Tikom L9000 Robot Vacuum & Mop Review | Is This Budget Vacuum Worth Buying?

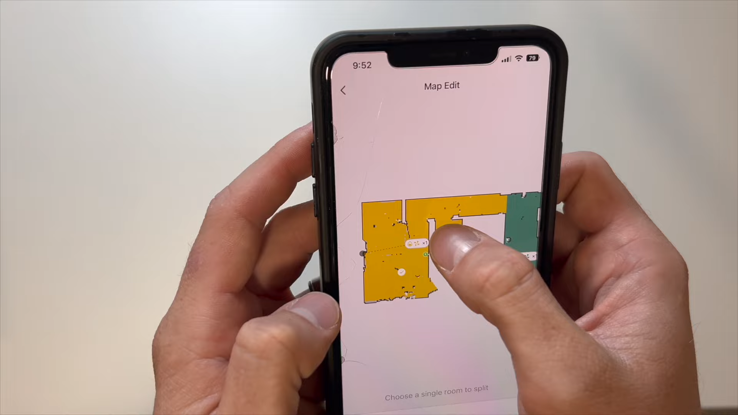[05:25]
and the reason I'm splitting this up is because this right here is the bathroom,
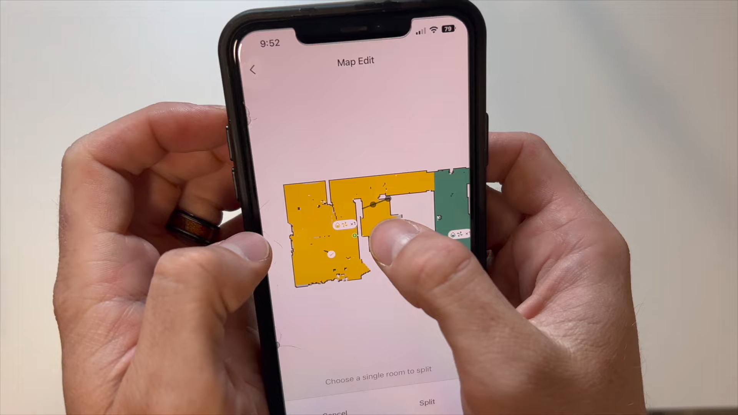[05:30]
and eventually I want to make that a no-go area simply because of water from the shower.
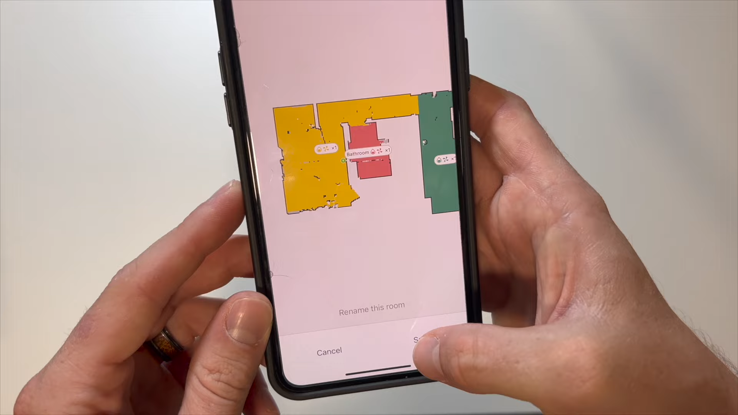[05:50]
Hit on confirm, but then more than that, we actually don't want the robot vacuum to go into there.
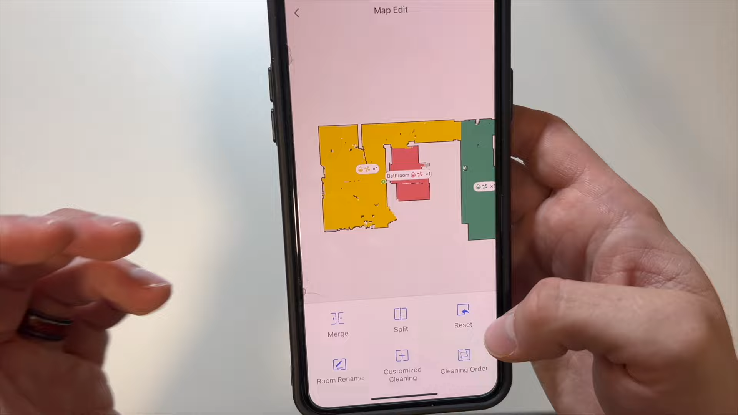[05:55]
So what we will do is hit restricted zone,
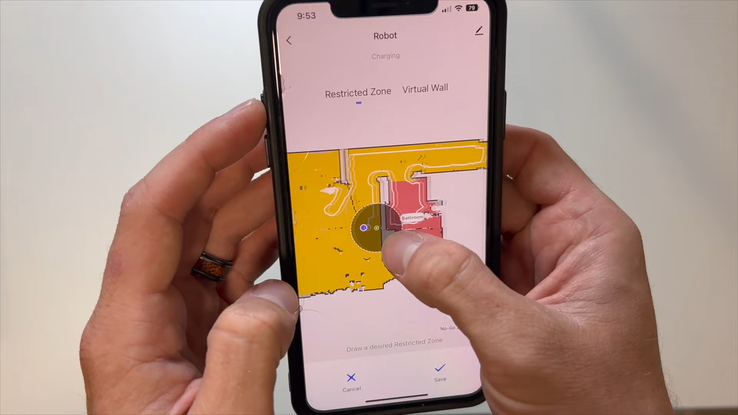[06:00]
and we want to create a restricted zone around this bathroom, and we want to make it a no-go zone.
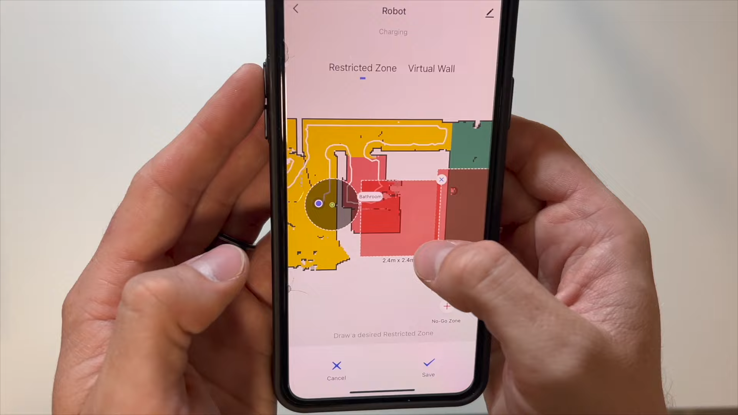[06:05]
So I will just simply drag this no-go zone over here,
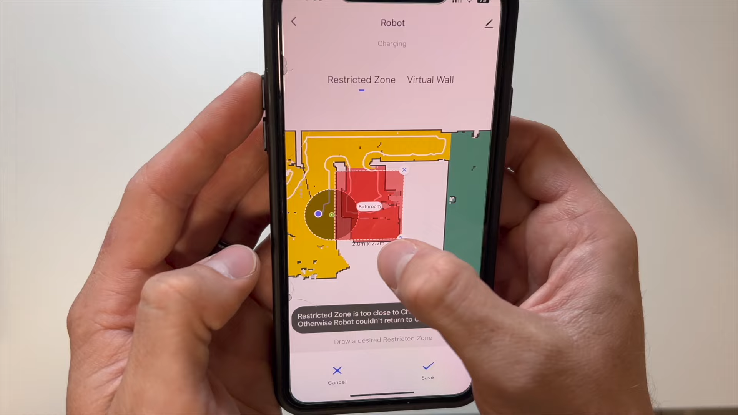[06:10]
and then I will realign it to where it fits perfectly in this bathroom area.
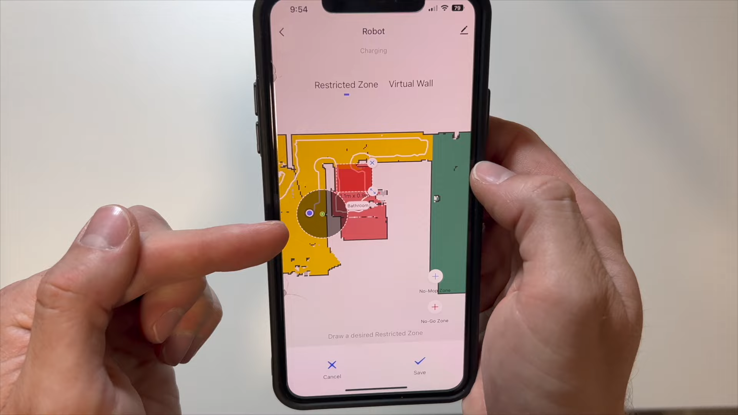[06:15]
You have to make sure it's not too close to the charging area, but we did a pretty good job, and now it won't go into that zone there or clean inside the bathroom.
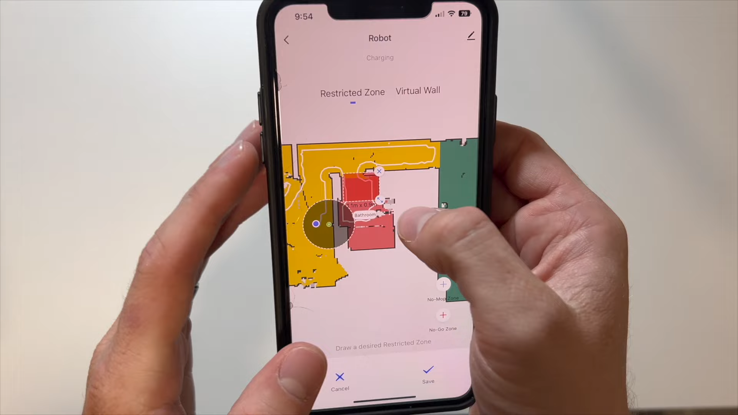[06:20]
After we've done that, we just click on save.
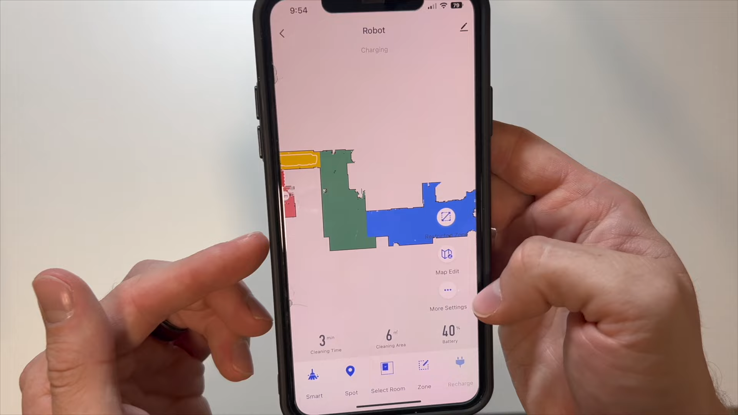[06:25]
Now I also want to add some no-mop zones because there are areas of our basement that contain only carpet.
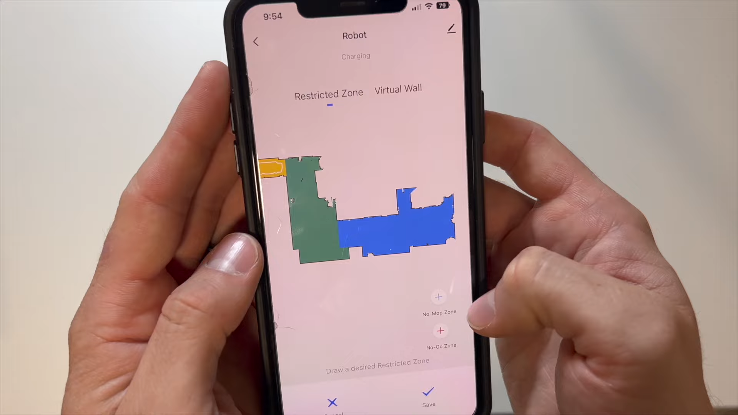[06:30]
So what I'm going to go ahead and do is click on a no-mop zone.
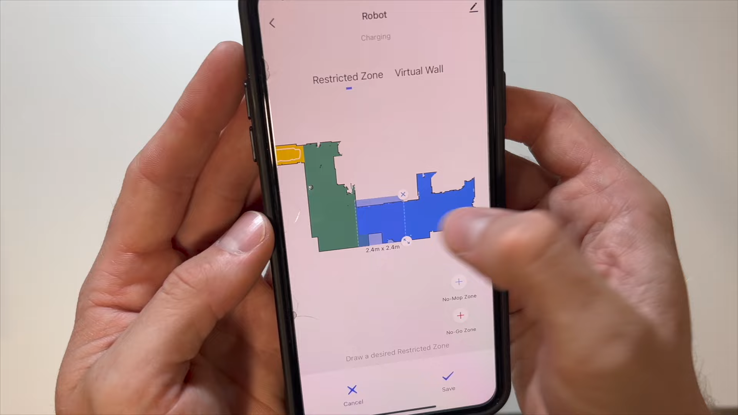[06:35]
I'm going to drag it over here, and we'll stretch this out for this entire room.
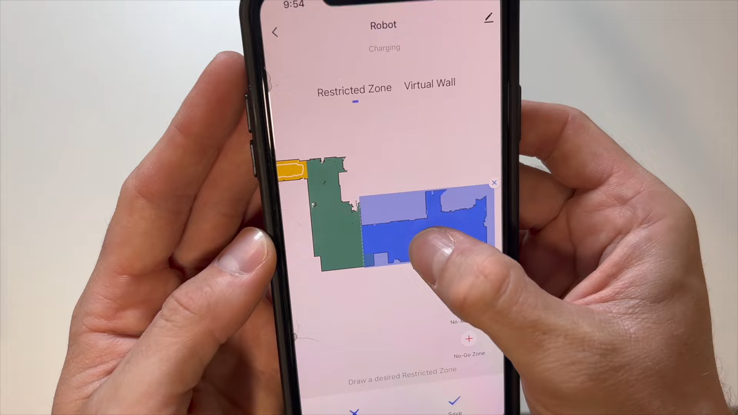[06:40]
So this entire room right here is carpet. That's our living room, and we don't want the robot to ever mop in that room,